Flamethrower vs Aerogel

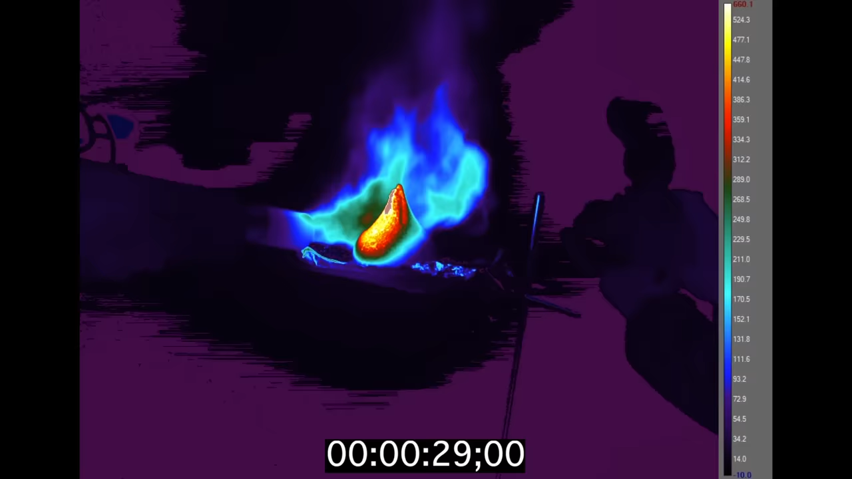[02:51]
Around 30 seconds, the whole thing starts to collapse.
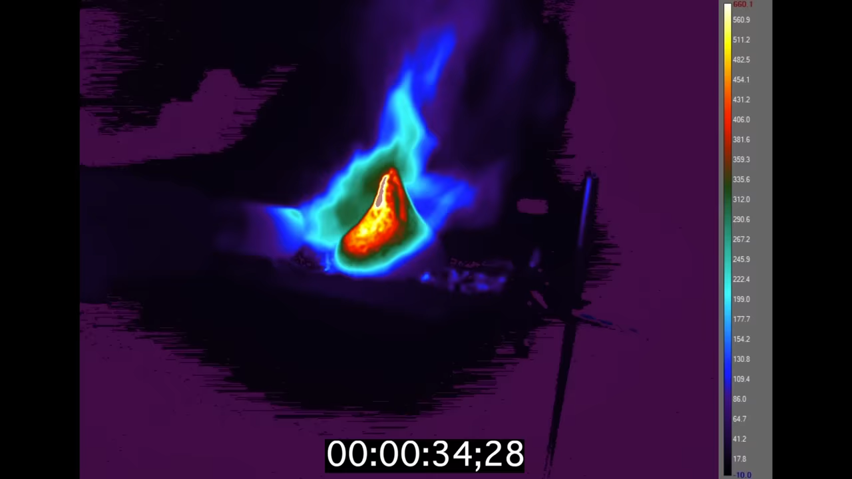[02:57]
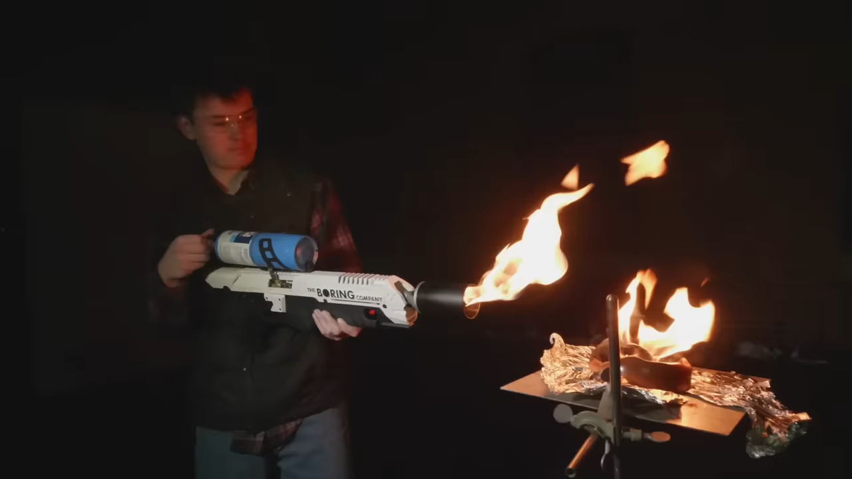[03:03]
Even after the flamethrower is removed,
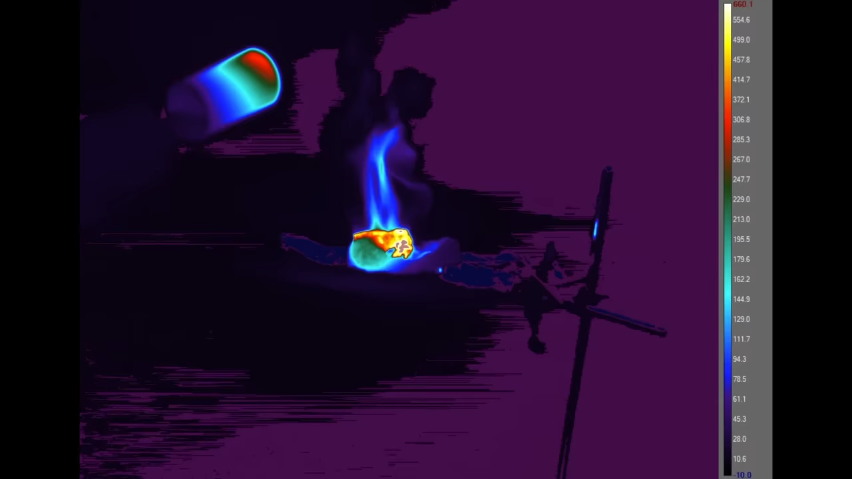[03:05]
parts of the chocolate are still well over 600 degrees Celsius. I think this is what the internet likes.
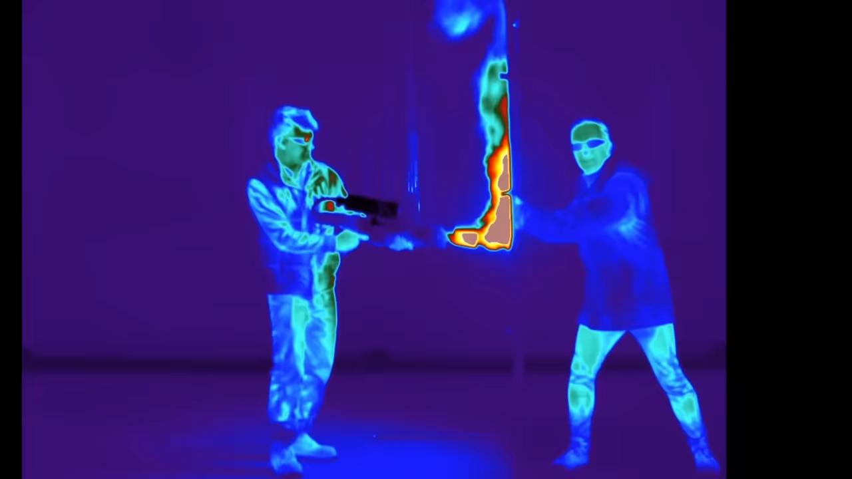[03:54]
It's a little warm. That is crazy.
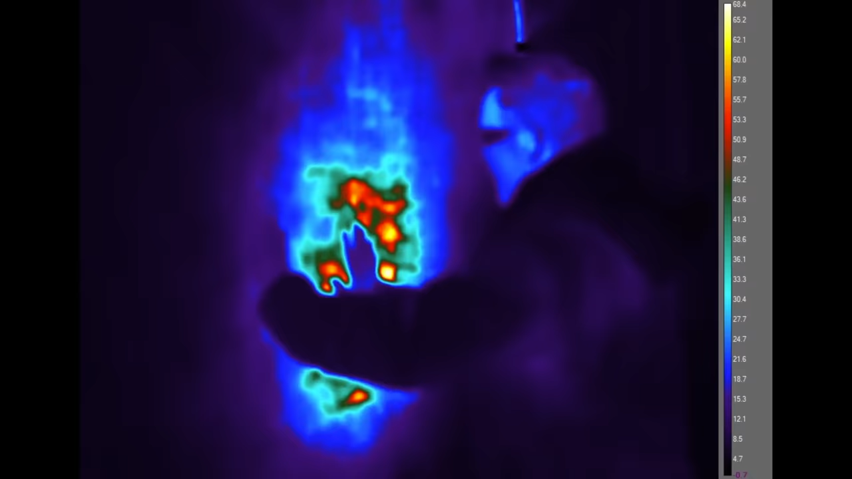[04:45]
There's definitely some heat, but it's really like Yeah, that's what it feels like.
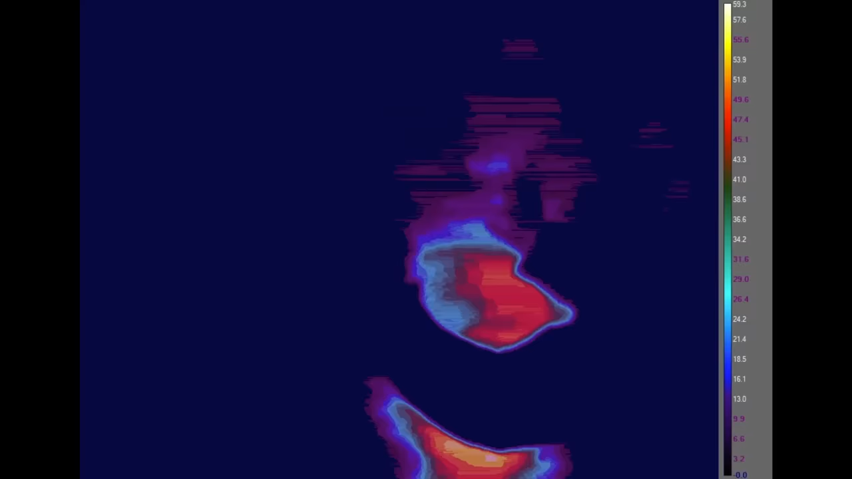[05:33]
Can you see that with the thermal? How hot is it? Yeah, it's like 50 degrees C on the thermal. What about the other side?
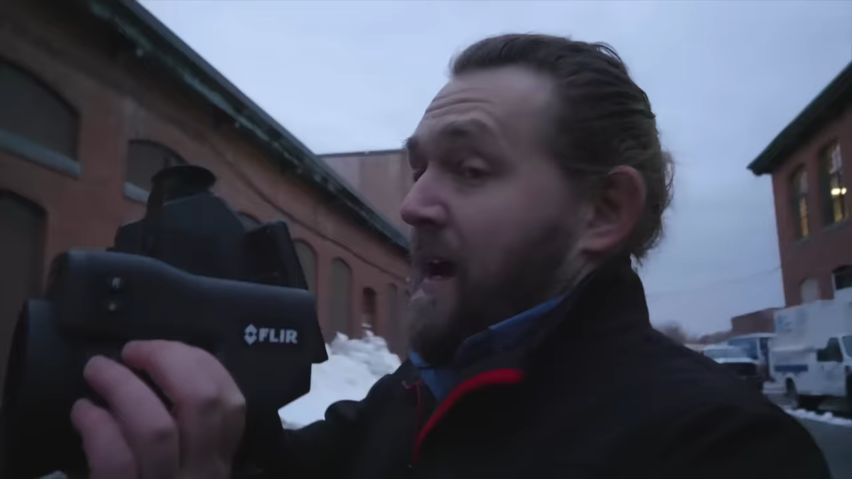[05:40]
I got 900 at one point. 900 degrees Celsius.
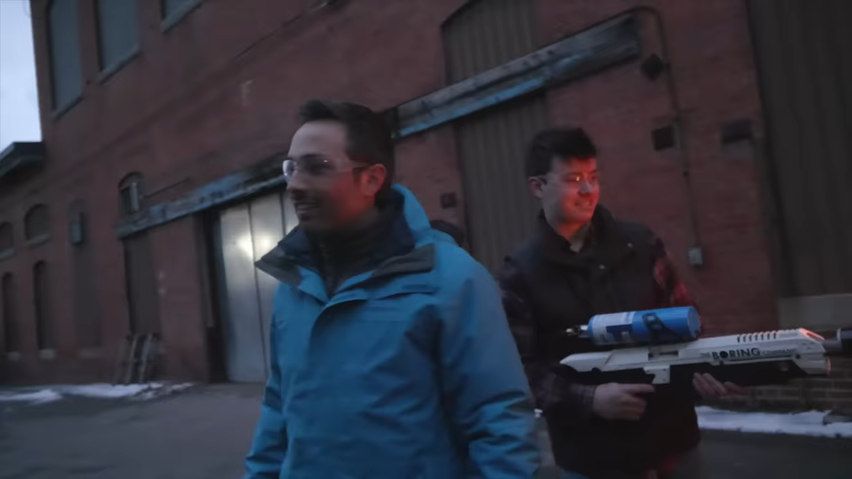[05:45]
Yeah, and it's actually still, uh, it's over 200 degrees Celsius right now. Whoa.
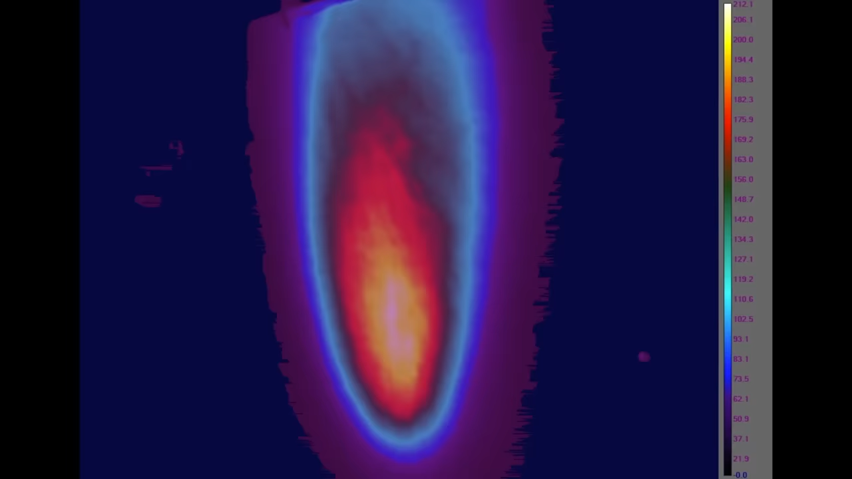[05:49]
Like right in here? Yeah, right there.
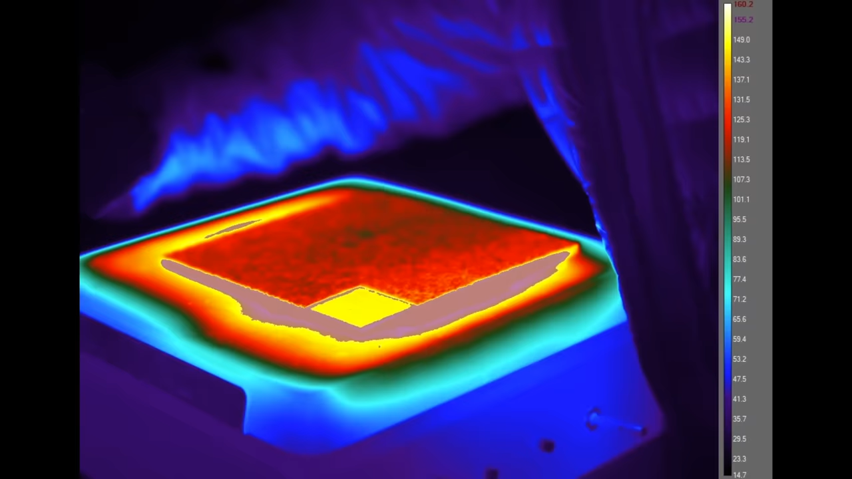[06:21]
But a small square in the corner is left uncovered.
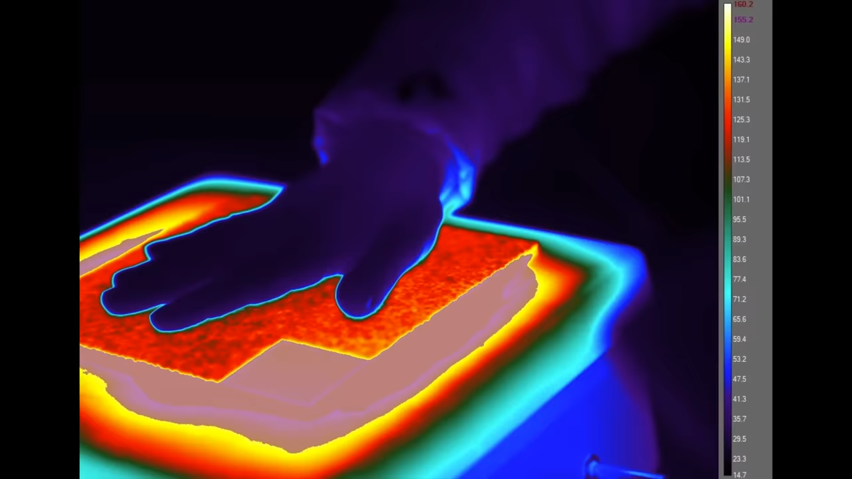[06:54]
Now, to prove the point, there's some water in a little beaker. When I move that, can you see my handprint?
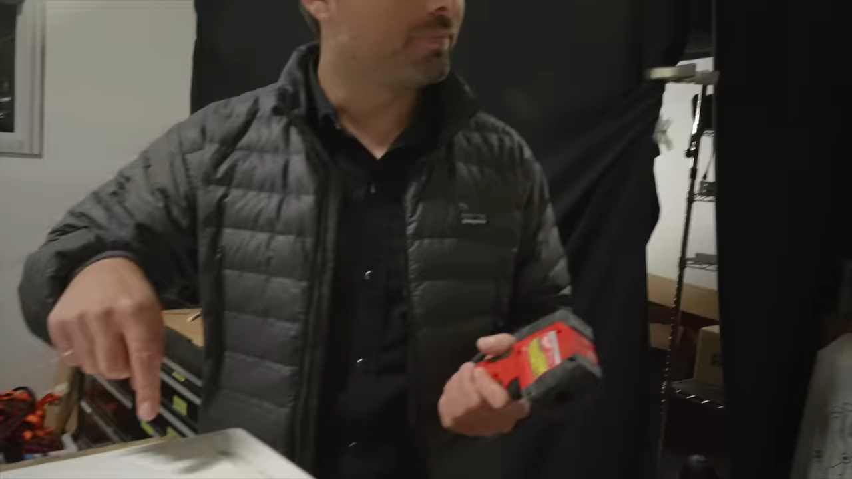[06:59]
Yeah, totally. Your handprints, thermal handprints left behind.
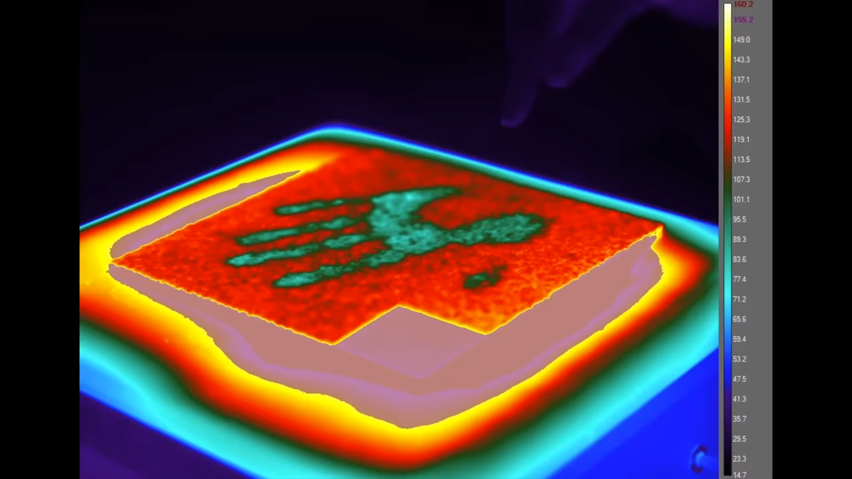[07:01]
So I was cooling down the surface when I did that. Yeah, cooling it down. Over here, this is not coated.
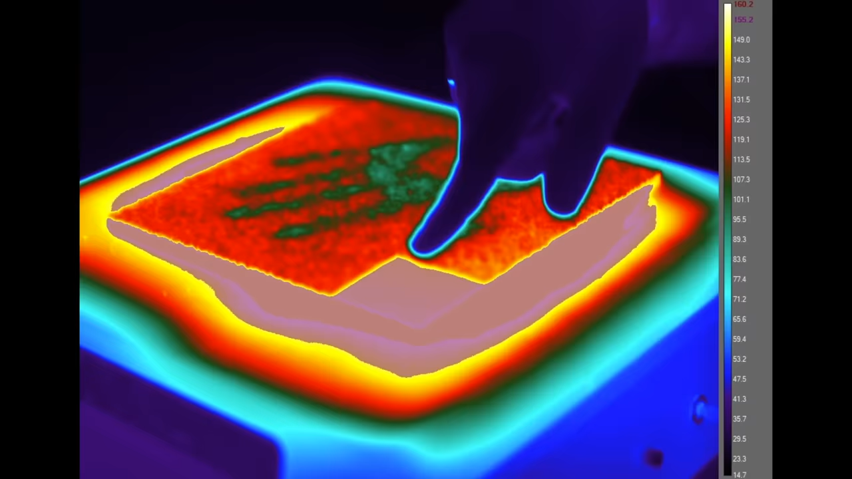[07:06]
And this is, I think, slightly hotter.